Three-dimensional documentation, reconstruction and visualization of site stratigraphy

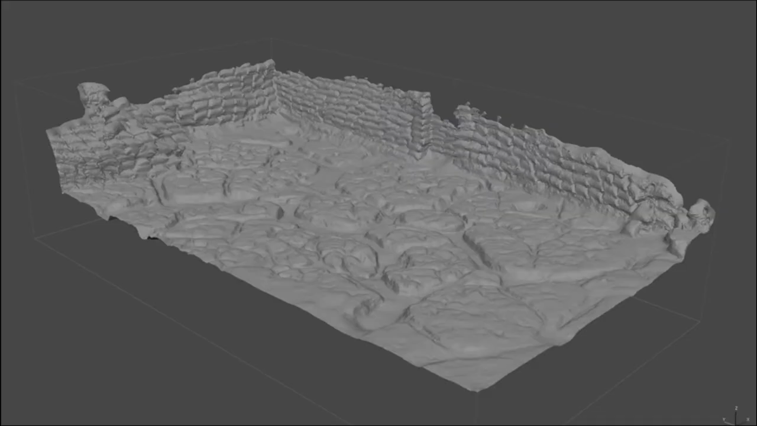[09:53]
and then just photographed it and created a 3D model of vertical or horizontal surfaces. At the time, we used, I guess, a photoscan to create the 3D models.